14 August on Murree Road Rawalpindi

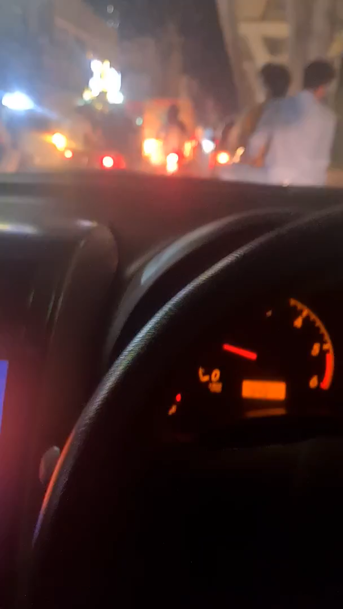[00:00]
जी 14 अगस्त, मरी रोड, आवाम सारी बाहर आई हुई और फुल एंजॉय कर रहे।
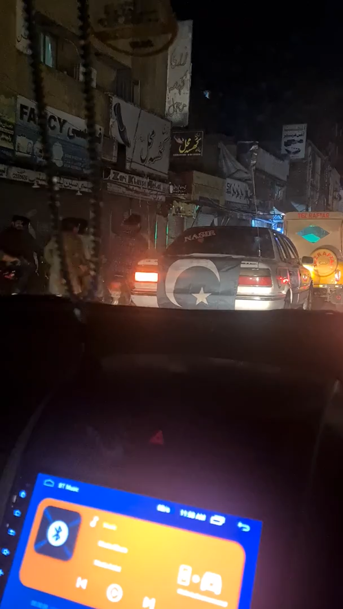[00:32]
गाने म्यूज़िक पटाखे बाजे हर चीज़ें लगी हुई है। तो ये आप देख सकते हैं कि यहाँ पे एंजॉयमेंट हो रही है।
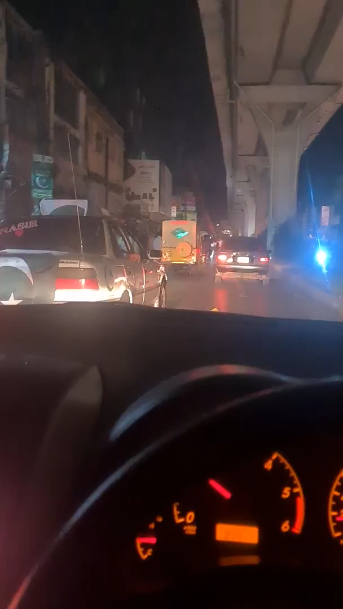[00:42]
ये एक पॉइंट है कि रश ठीक ठाक है और रश होने की वजह से काफ़ी ट्रैफिक भी है,
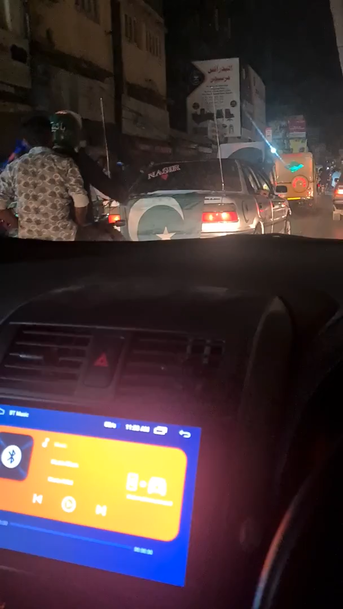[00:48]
बट ये है कि यही 14 अगस्त में एंजॉय कर सकते हैं आप।
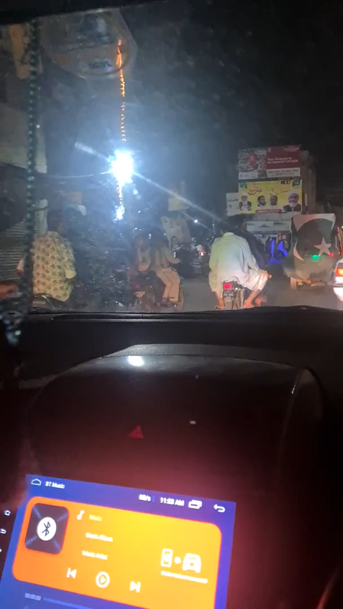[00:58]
ये आपको इस टाइम पे सिचुएशन दिखा रहा हूँ मरी रोड की।
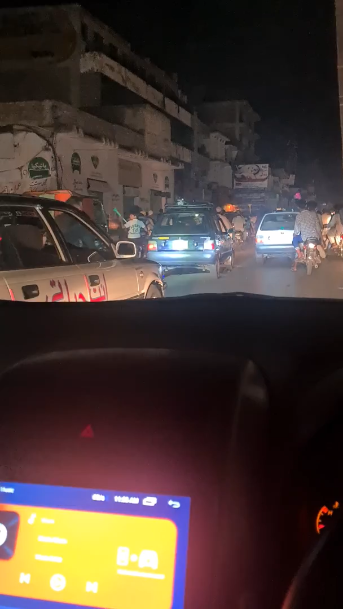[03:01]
टाइम एंजॉय हो रहा है, अभी 12:30 होने वाला है और इस टाइम पे रश ठीक ठाक है।
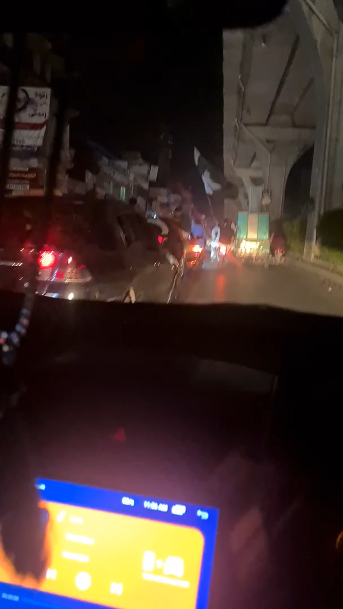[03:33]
तो आप ये देख सकते हैं, आपको ये हम दिखा रहे हैं मरी रोड पे 1 बजे के करीब सिचुएशन 14 अगस्त की।
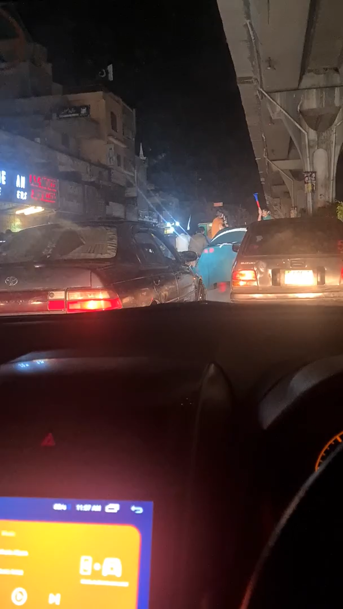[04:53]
मरी रोड के हम तकरीबन हाफ वे पे पहुंच गए। कमर्शियल मार्केट भी साथ ही है। ये आप देख सकते हैं यहाँ पे जो लाइटें लगी हुई है, झंडा है, ये पप्पू का सोडा है। पप्पू का सोडा पिंडी में बहुत मशहूर है, ये ज़रूर ट्राई कीजिएगा जब आप आए।
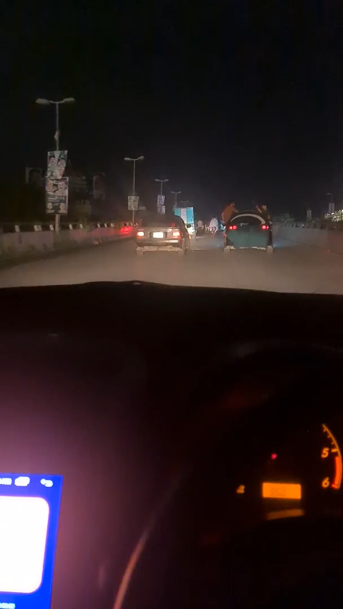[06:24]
अभी यहाँ पे तो खामोशी है साइड पे, फिर आपको हम दोबारा दिखाते हैं।